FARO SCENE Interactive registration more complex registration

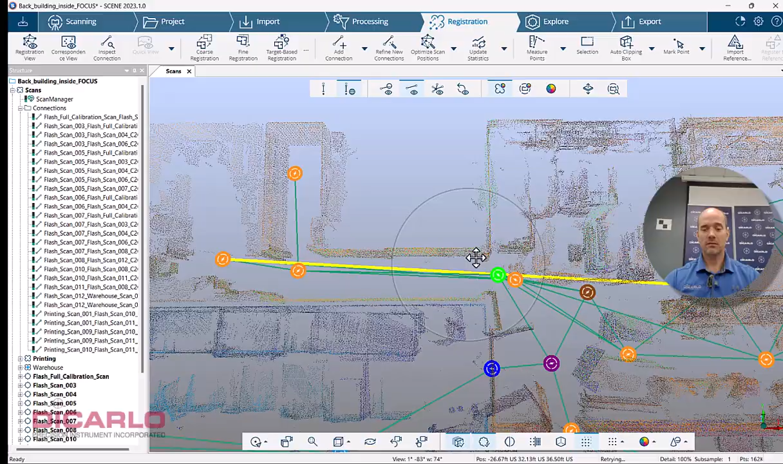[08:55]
uh, I could re-optimize,
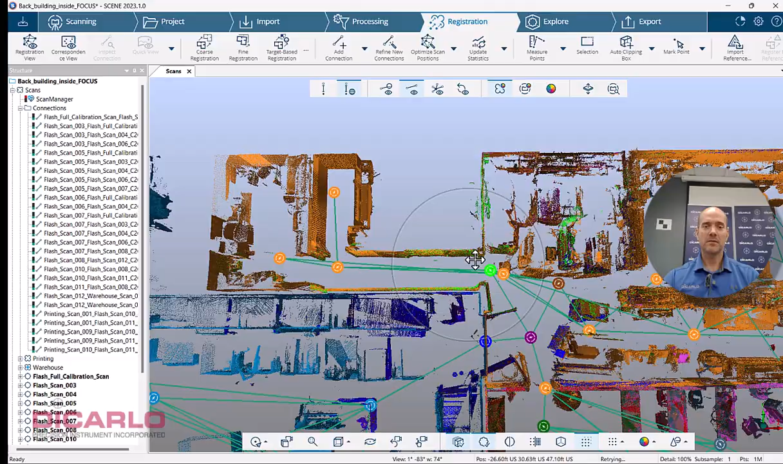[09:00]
but see, uh, doing automatic registration by hitting the fine registration routine
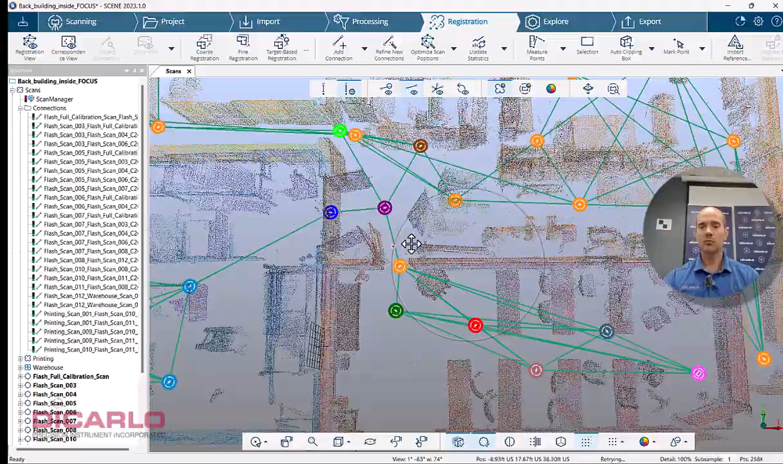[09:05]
finds a lot of connections that you otherwise would not have deemed reasonable.
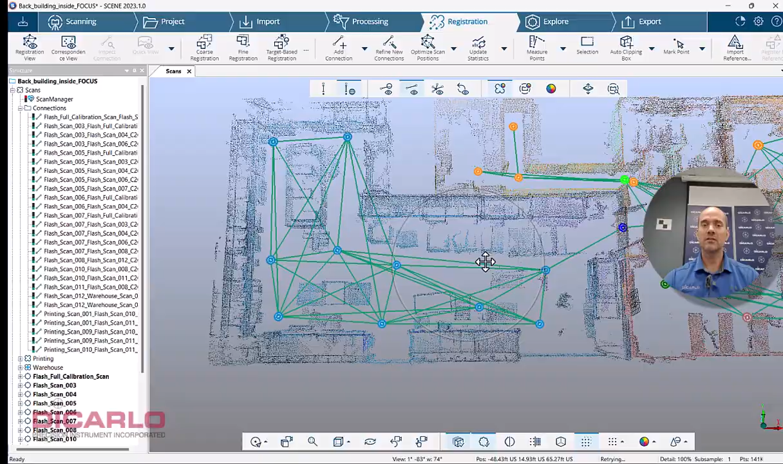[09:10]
So what you can go do now is even though you have your statistics, which well now have to be updated because we just removed an actual, uh,
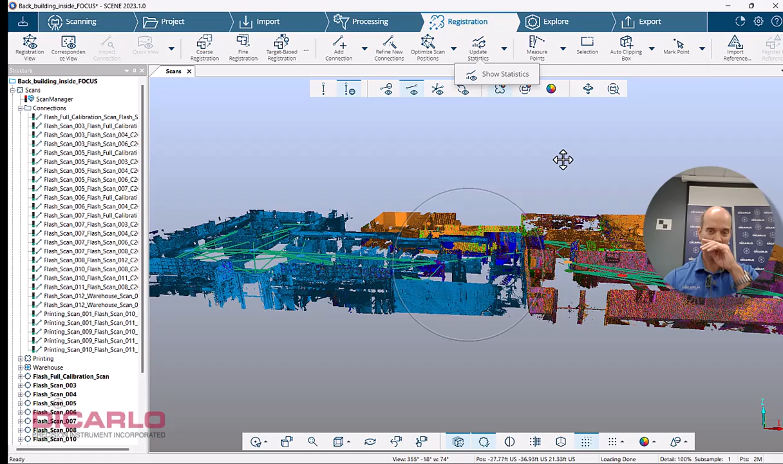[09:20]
connection there, but the update will be relatively quick because we really just removed one connection. So you'll see that it, it changed, uh, didn't change much here in terms of my, uh, largest, uh, tolerance here, but that's just because I am looking at the overall picture here.
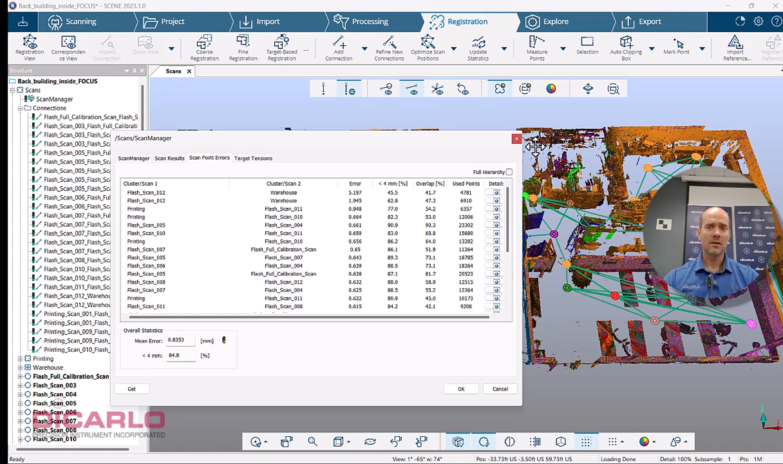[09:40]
So let's go just for fun, find scan number 12 here, which is there and our connection.
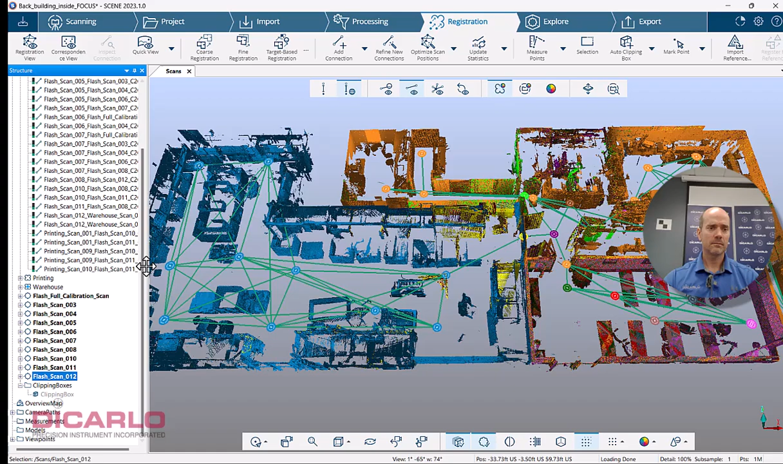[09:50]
See that connection is really, really long. So what I'll do is I'm going to delete this guy and just leave this connection there.
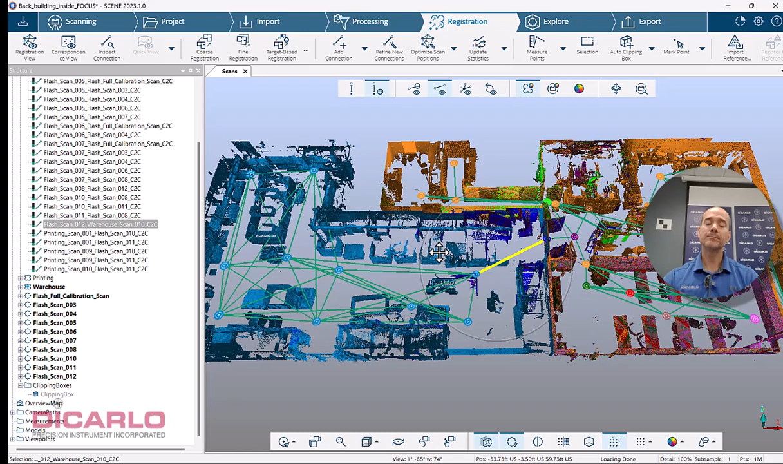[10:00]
Let's do this. Let's do update.
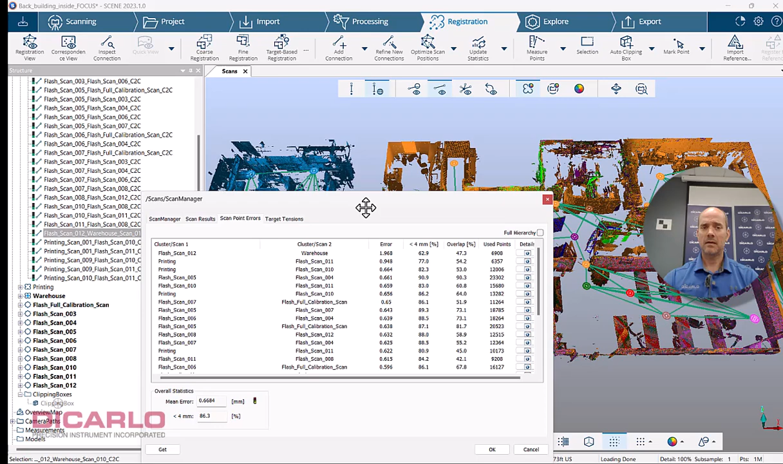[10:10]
We've just, uh, found our, or at least removed our biggest error, uh,
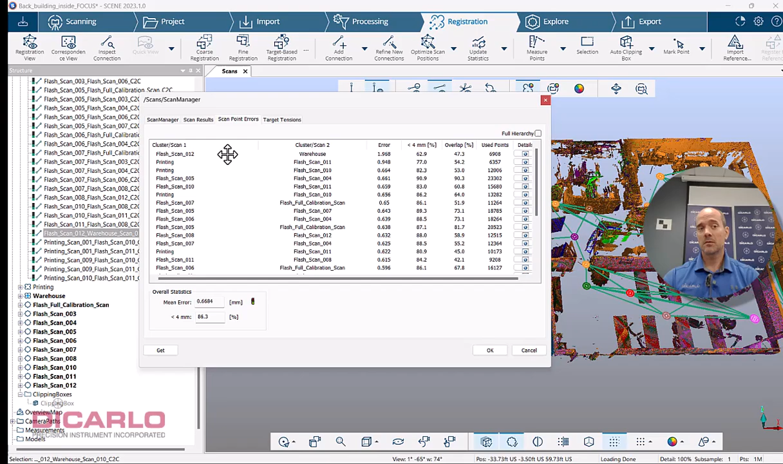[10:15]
which was there just because of the fact that it was really far away that I wouldn't have done as far as a connection between these two scans.
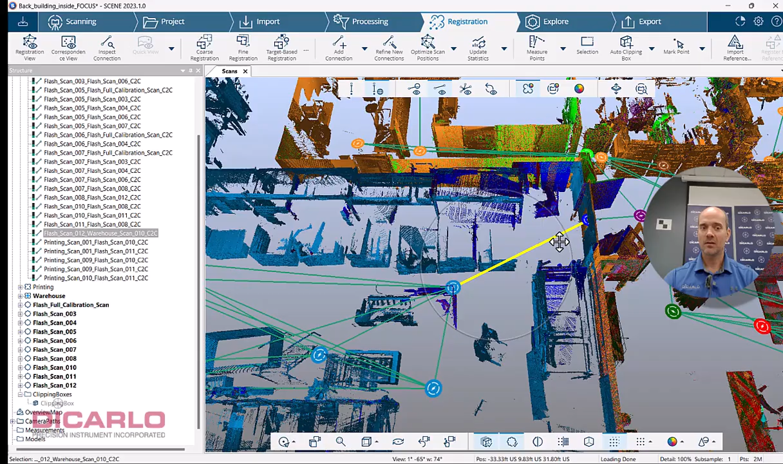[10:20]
If these are the adjacent ones, so again, uh,
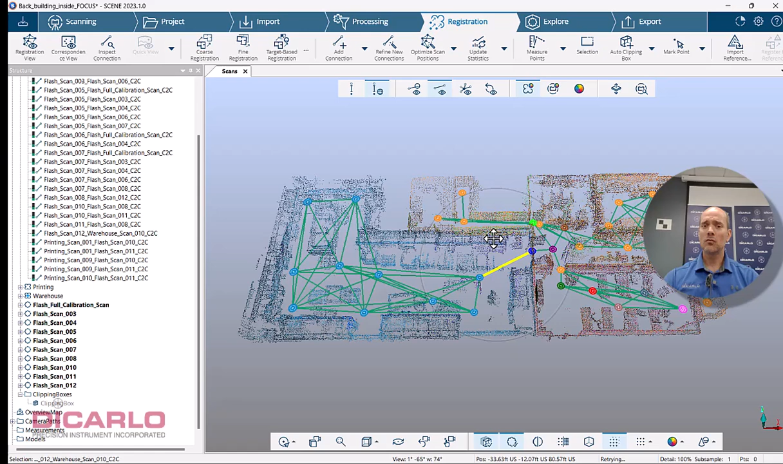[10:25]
removing and adding allows you to really quickly improve on your statistics and combine all of your stuff together. Um, there's no better or worse way of doing these things. Some people might want to do the manual connections.
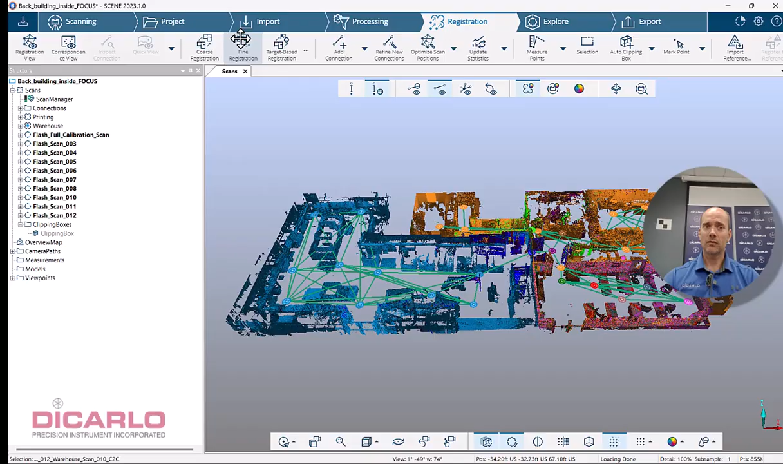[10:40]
Some people might want to do the automatic connections, but when you see connections that are really just illogical, like over here, for example, even this is a little bit too long for my comfort zone,
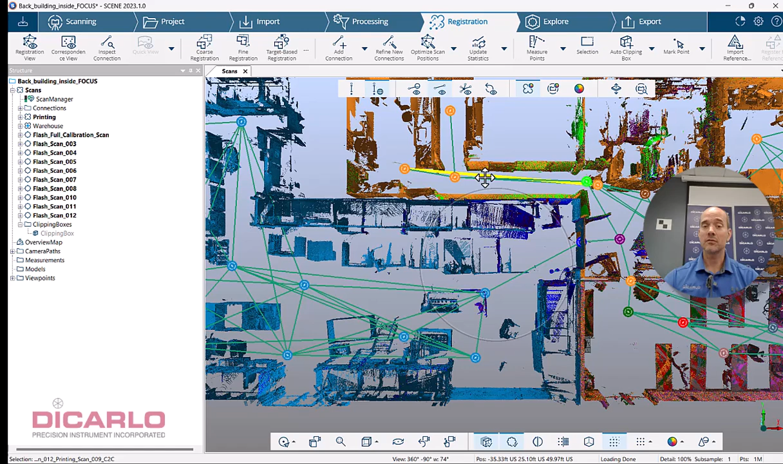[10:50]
but Hey, uh, you can leave it or you can figure it out which connection was that you can,
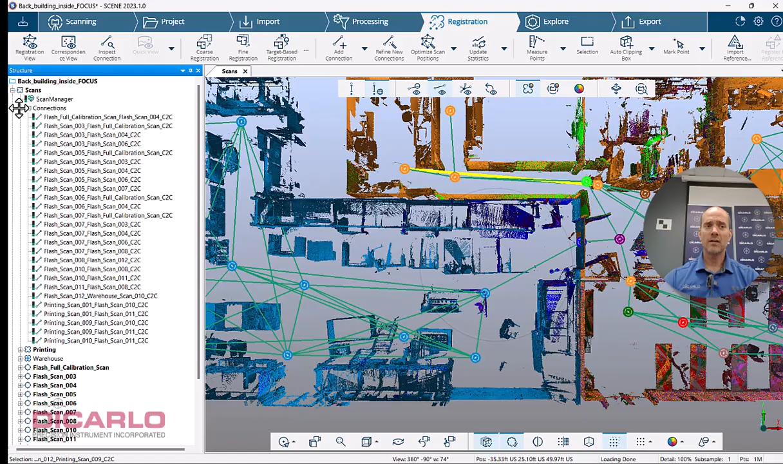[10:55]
when, when you highlight that connection, it'll get highlighted in the actual structure view here,
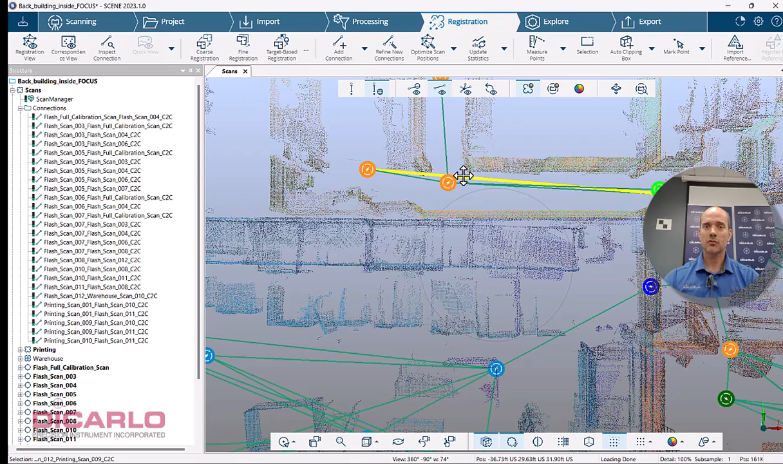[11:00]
which I obviously don't have open here, uh, printing warehouse.
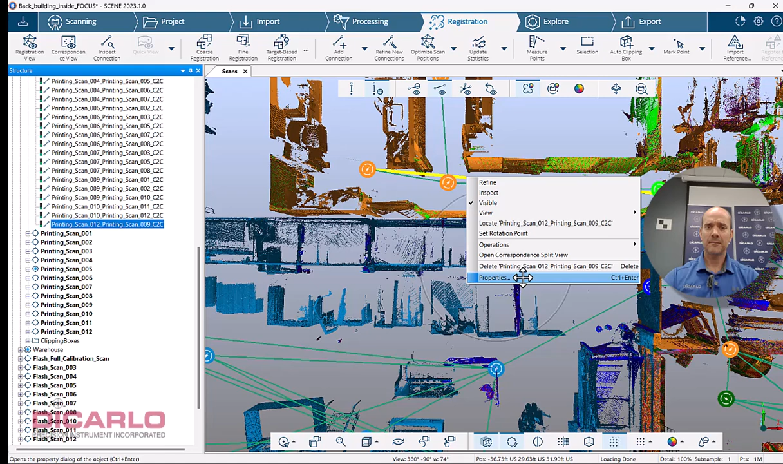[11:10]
And you can right click and hit properties and it'll show you what's, uh, what the statistics, uh, behind that actual connection are. If you find that it's too little overlap or really high tensions over here,
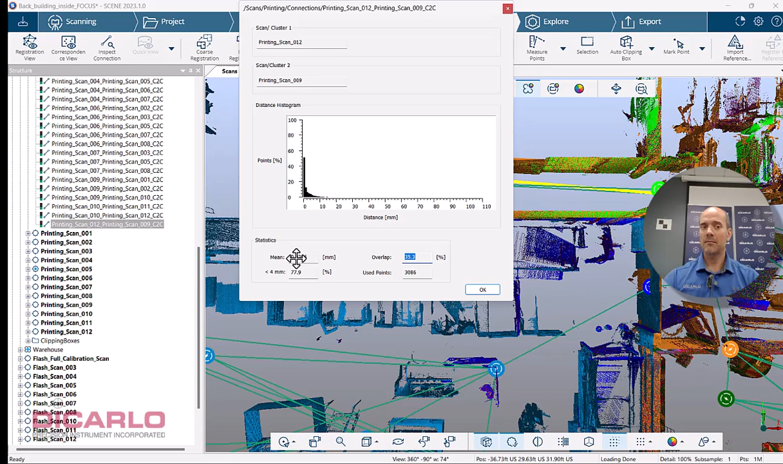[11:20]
you can go ahead and just right click it and delete it. And then just don't forget to re-optimize and then do your, uh, updated the statistics.